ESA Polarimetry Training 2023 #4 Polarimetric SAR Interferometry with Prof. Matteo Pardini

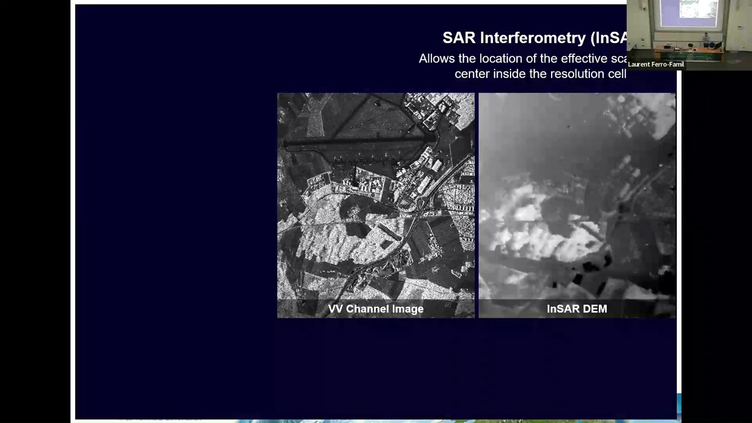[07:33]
And what you lose with respect to polarimetry in this sense is the capability to distinguish among the different scatterers, but what you gain is the capability to allocate them somewhere at a certain height. And now the game comes. So Pol-InSAR basically takes the best of both. So Pol-InSAR unifies. So this ability to see inside the resolution cell, but on the one end to separate scattering mechanism, and on the other end, to locate both of them in height.
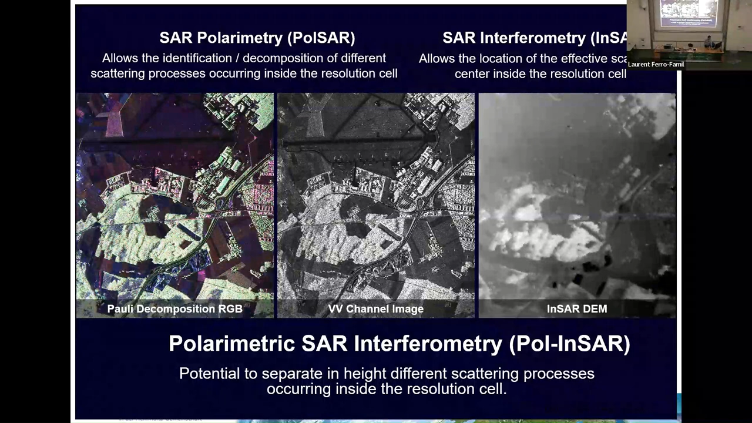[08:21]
just to start simple, let's see it with an example. So this is basically the very, very basic definition of Pol-InSAR. Now with an example, so let's try to compare now interferometry and polarimetry.
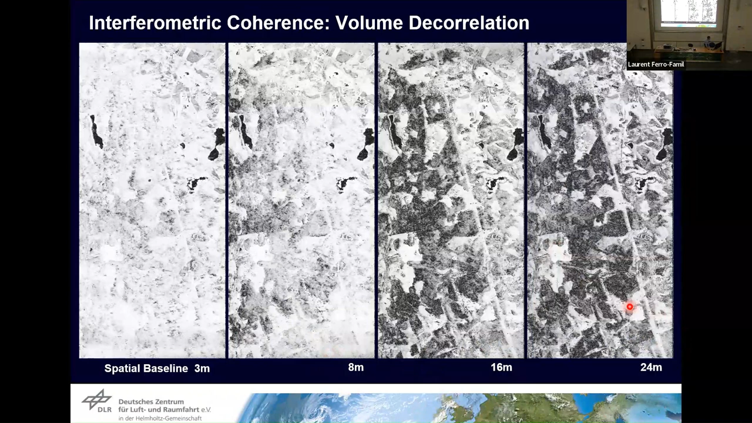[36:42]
So here you increase the baseline, you increase capacitor, and you have parts of your image which are constant that stay white, and parts that become black. So they get close gray and then they get close to black. And now the question is, what can we say? Can we find out just looking at these images? Can we have a guess on, you know, it's L-band, you penetrate until the ground. So you see all the volume.
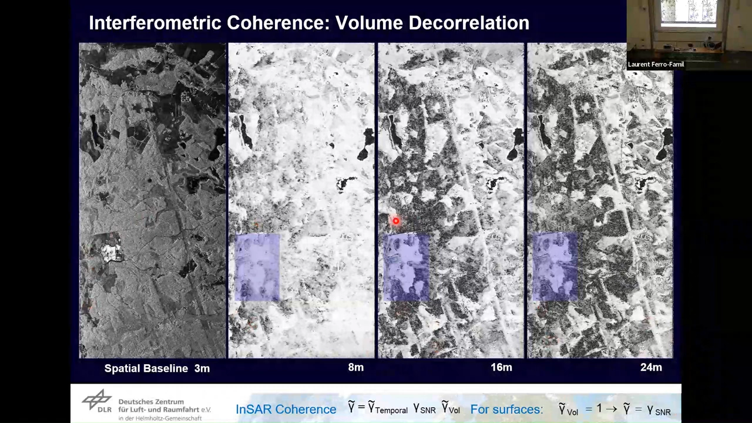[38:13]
So remember, you will still have a constant coherence across the baseline, but not one, but something lower. But still, the constant behavior will be there. So there is also one thing that I like to show you. For instance, here, if you see in the image, you see that in many places,
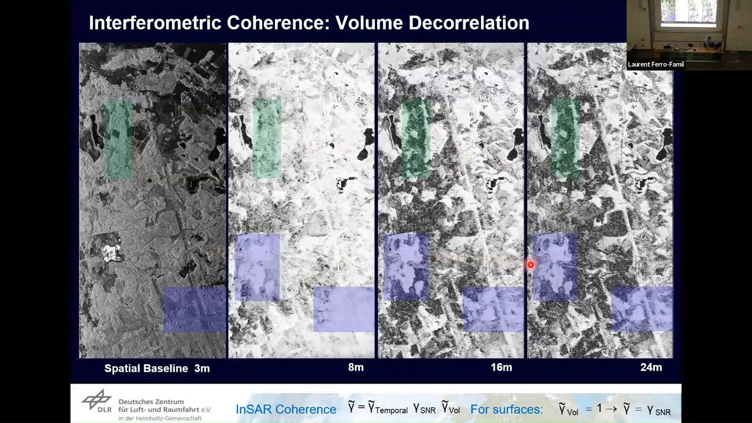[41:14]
Here maybe it's a bit brighter than here. Not too much, but a bit brighter. Here instead, your coherence goes down, but slower than this. So where is the taller vegetation?
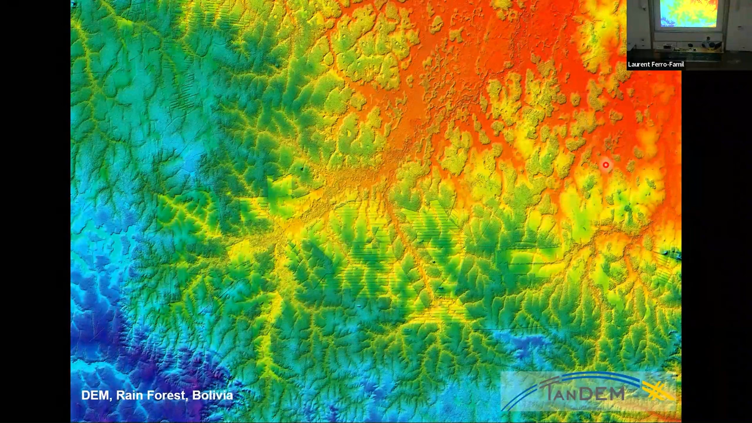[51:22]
So you tend to see your phase center, it's more close to the top. And then if you look here, there are some patterns which are regular. Maybe we can have a zoom.
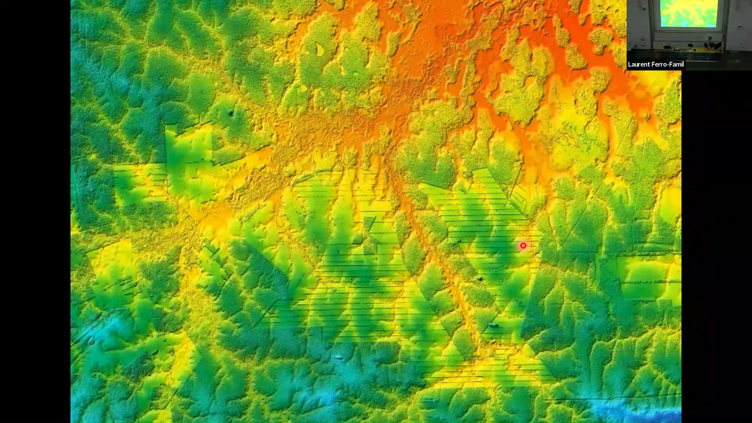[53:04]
it's X-band, you don't penetrate so much. So as I said before, you follow the top. If it was a different frequency, then maybe this difference here was not so striking. So now we know what we have in interferometry.
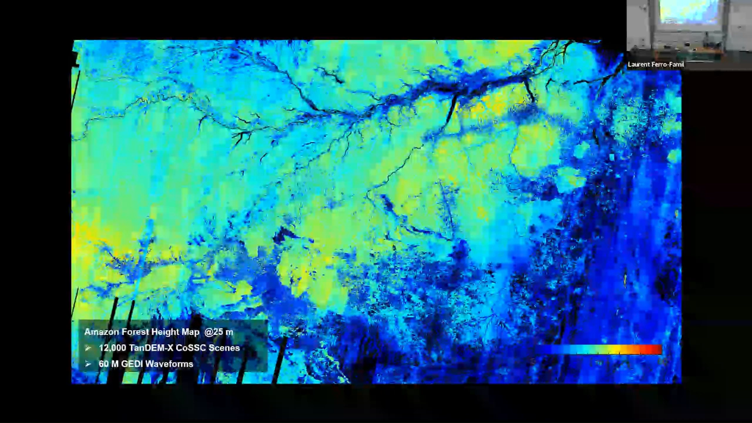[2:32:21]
There are several other products of this kind, forest height maps from fusion of radar data with other data, for instance, even with the Sentinel-2. The advantage, we have made comparison, the advantage of this with tandem mix is that, of course, you are unbiased, but also you see heights for the whole range of variation. So with other type of sensors, you normally are more constrained on this. And this is the power of interferometry. So the fact that through interferometry, you have direct access.
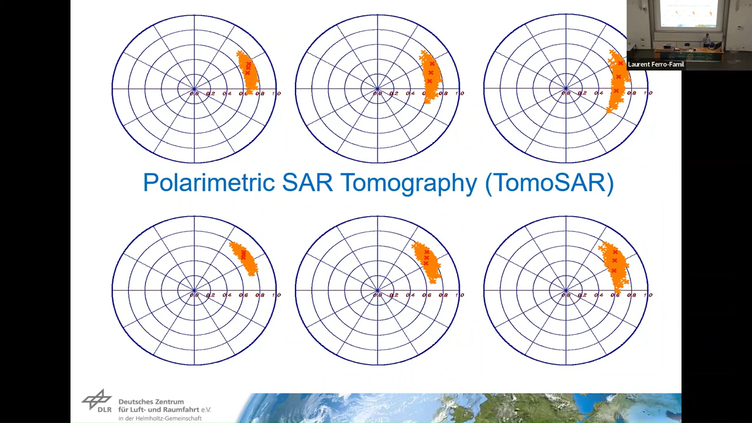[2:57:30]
So to see how this polarimetric interferometric concept that we saw today, especially in terms of separation of the scatterers, how do they map in tomography? So in tomography, you remember, you can see tomography as a extension of interferometry in the sense that you don't have one single acquisition, but you have many acquisitions.
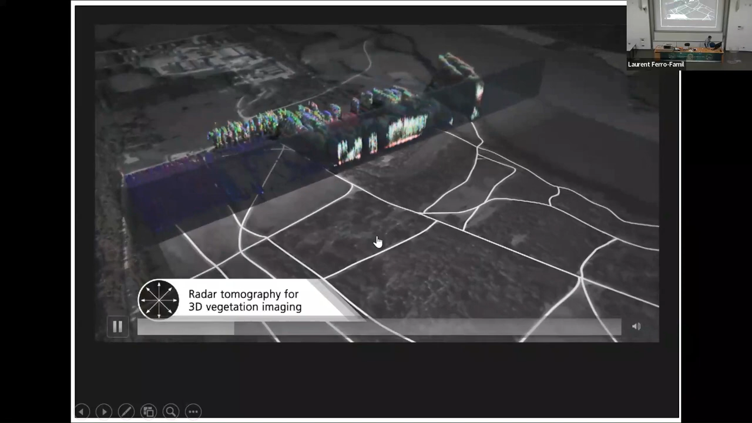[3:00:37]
and in principle, you can get this kind of volumetric representations.
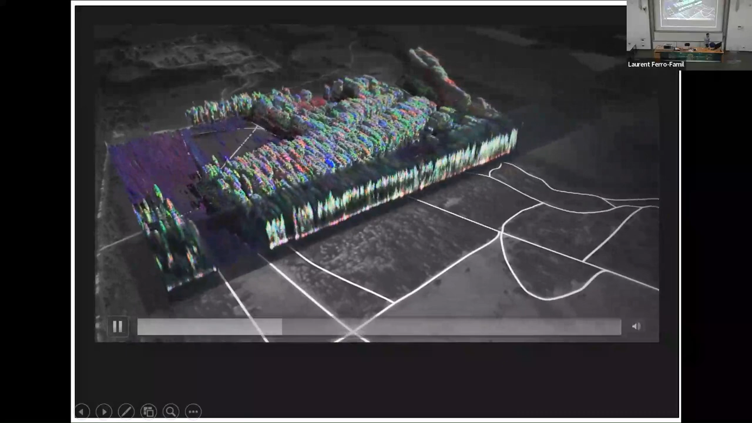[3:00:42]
So at the moment, this sort of representation, I don't know for what they are useful.
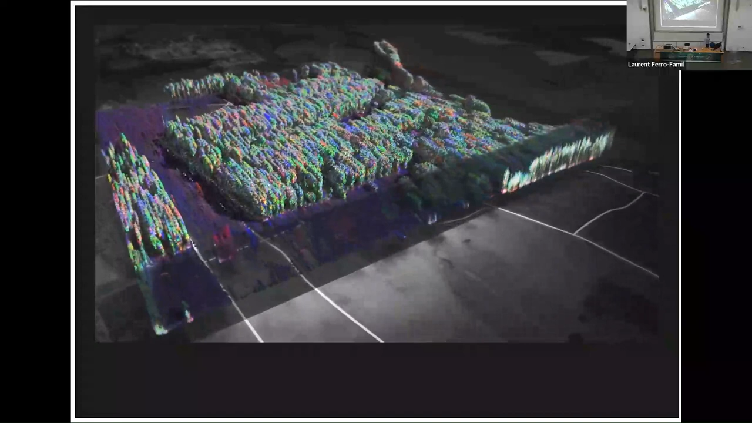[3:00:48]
For sure to make nice pictures. So that's impressive.
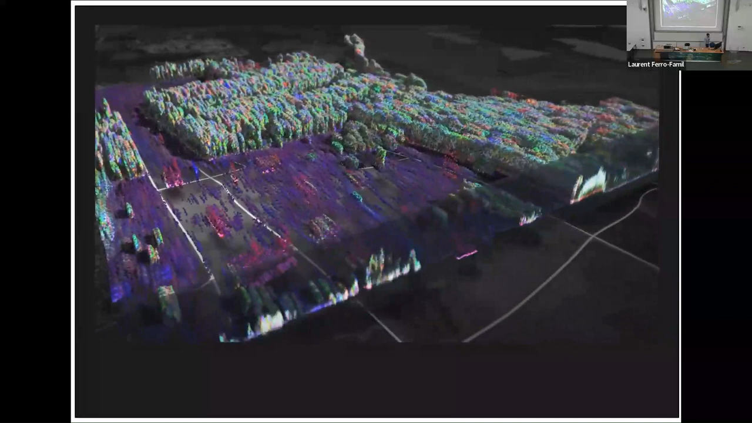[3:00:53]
Now think about, of course, this was an airborne acquisition. Think about now a spaceborne system that can do this twice per year.
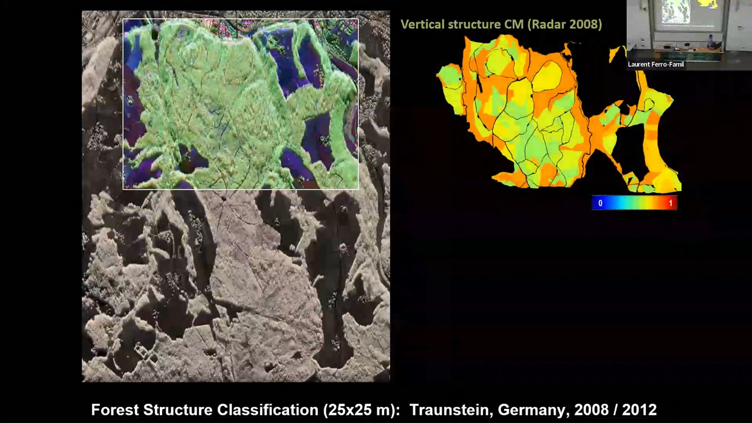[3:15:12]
Of course, we did an experiment with real data, but also to try to see changes. And then in terms of vertical structure, we had here this situation.
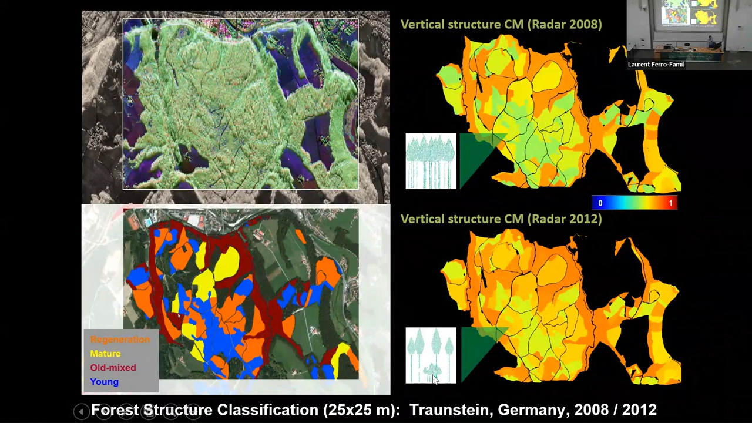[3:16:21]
So you move from a homogeneous scenario like this to a less homogeneous one, in which, for instance, you cut the tall trees to make the younger ones grow, so to give them space and light. So, and therefore you see that this structural concept, of course, they give you access also to structural changes. Now, to close with,